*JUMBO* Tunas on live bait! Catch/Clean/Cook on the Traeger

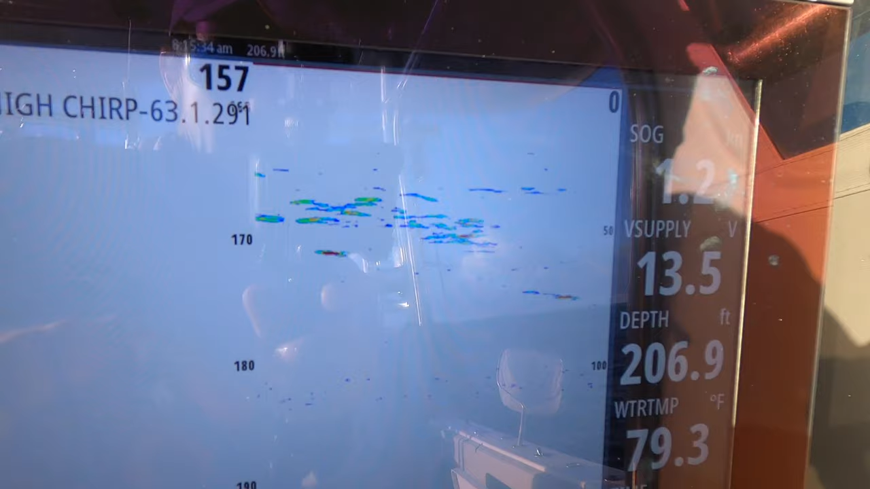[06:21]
On screen: depth 206.9 ft, water 79.3°F
We're marking the tunas right there and a lot of bonitas. So these tunas and bonitas are mixed together, but I think we got a tuna on here. You got on a big rainbow runner.
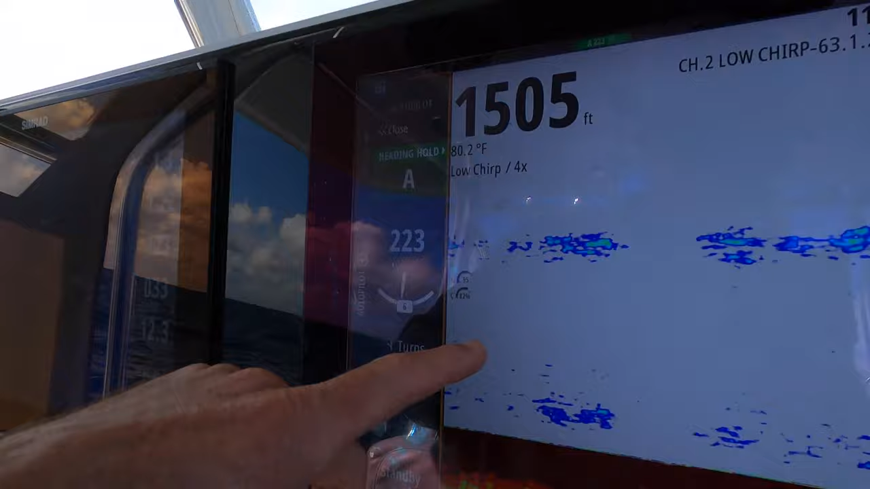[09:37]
On screen: depth 1505 ft, water 80.2°F
You can see them also. Maybe a pomfret or something cool, but I don't think it is. Is there anything on there, Bean? Oh, yeah. It's heavy. Is it heavy?